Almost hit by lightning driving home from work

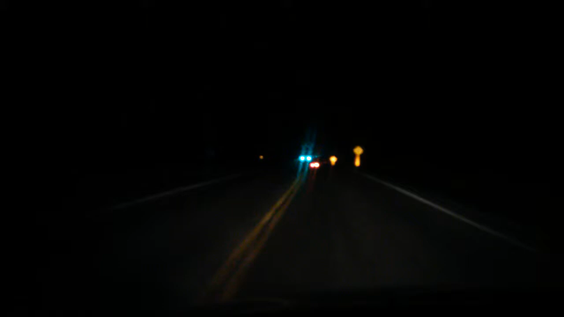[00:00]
this is actually happening right now. Like, this, there's a horrible fucking lightning storm knocked power out of. Oh my god!
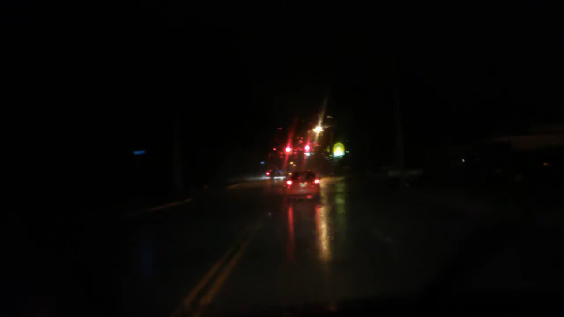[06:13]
Actually, get over fucking lane. Damn it, dude.